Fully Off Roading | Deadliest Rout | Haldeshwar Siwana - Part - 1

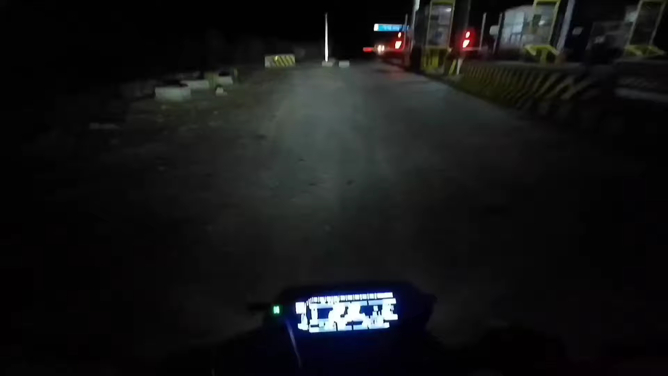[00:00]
भाई यहाँ पे भी टोल लिया करते हैं बाइक का। भाई जो एक्सपीरियंस राइडर हो वो ही यहाँ पर आए, बाकी रिस्क हो सकता है बहुत ज़्यादा।
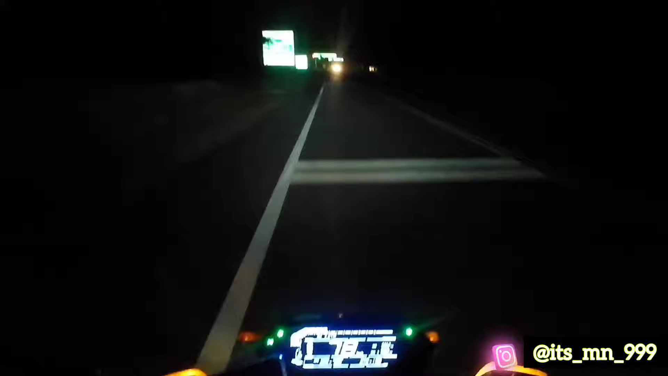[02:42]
आ चुका है, चलो फिर यहाँ से। भाई यहाँ पे भी टोल लिया करते हैं बाइक का, बट हमसे नहीं ले रहे हैं क्यों, हम घर पे हैं ना, इसलिए। भाई उनको भी नहीं रोका भाई, क्यों घर के हमसे टोल लेते नहीं हैं।